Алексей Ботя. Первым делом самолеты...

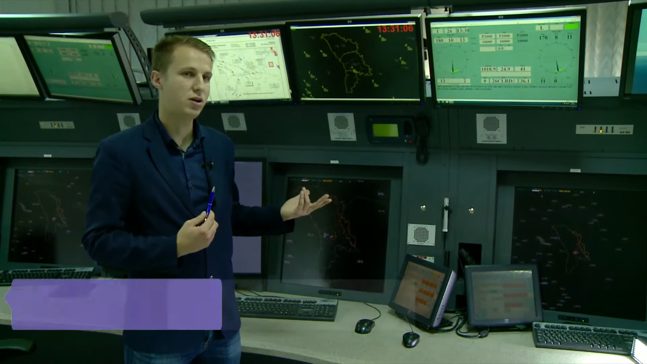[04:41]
взлетно-посадочной полосы, а также воздушного пространства вокруг аэропорта. Диспетчера, которые работают в зале УВД, осуществляют радиолокационный контроль, используя радиолокаторы, управляют воздушными судами, которые уже находятся в воздухе. Авиадиспетчер осуществляет так называемую проводку самолета по заданному маршруту в своей зоне ответственности,
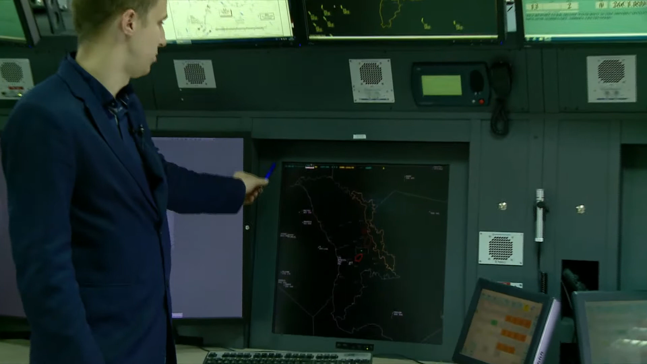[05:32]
Это непосредственно сам экран локатора, через который мы непосредственно управляем воздушным движением.
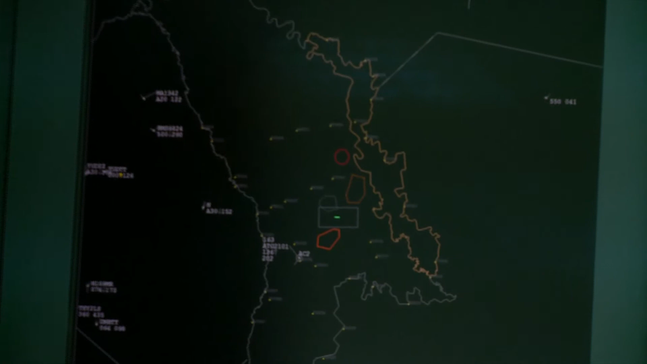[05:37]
Значит, мы, используя этот экран,
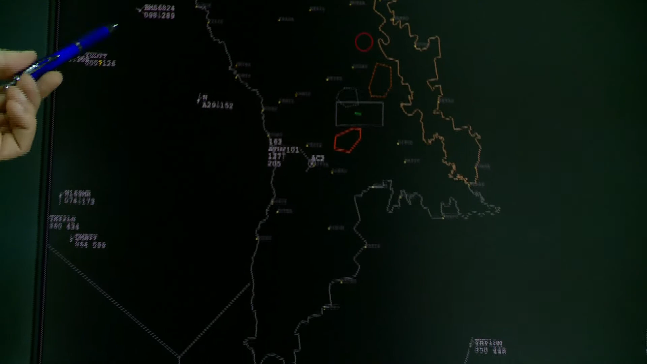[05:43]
получаем, мы, скорее всего, наблюдаем информацию о курсе воздушного судна,
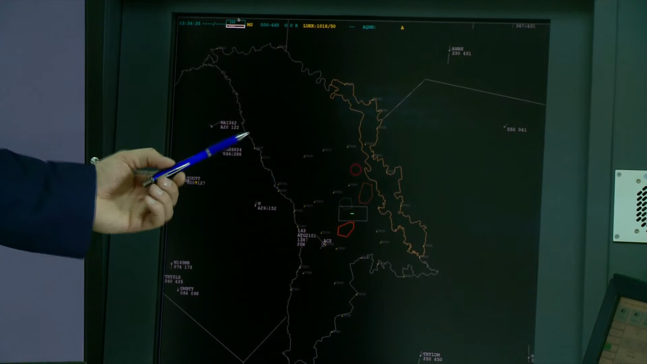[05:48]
его высота, его позывной, тип борта.
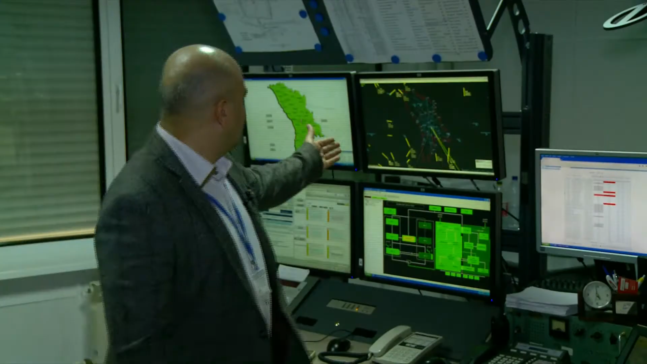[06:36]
Здесь мы можем наблюдать за бортами, пролетающими над Республикой Молдовы,